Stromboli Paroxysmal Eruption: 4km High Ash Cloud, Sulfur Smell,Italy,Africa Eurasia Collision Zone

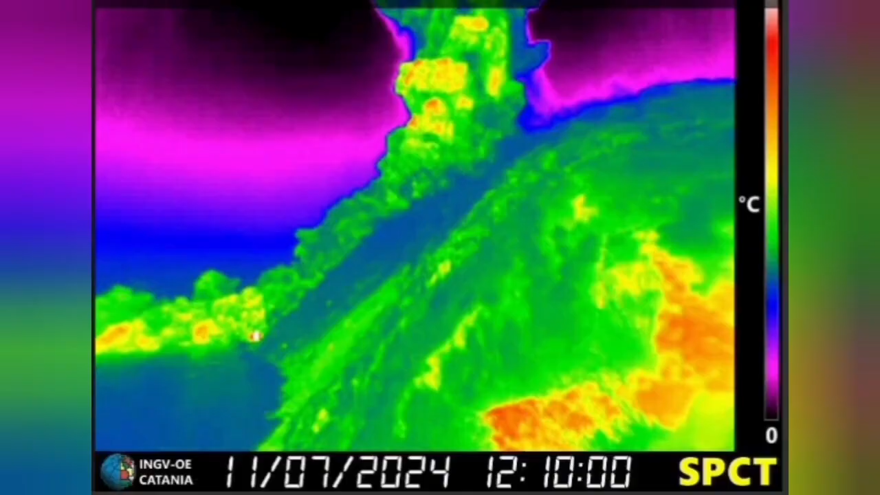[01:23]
This is again from another view you can see the pyroclastic and the flow of the lava and this is the Institute, National Institute of the